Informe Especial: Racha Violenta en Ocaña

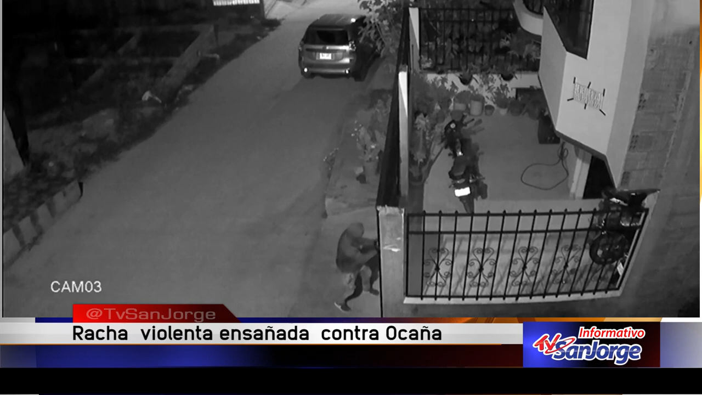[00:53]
a pesar que su víctima alcanzó a entrar a una vivienda.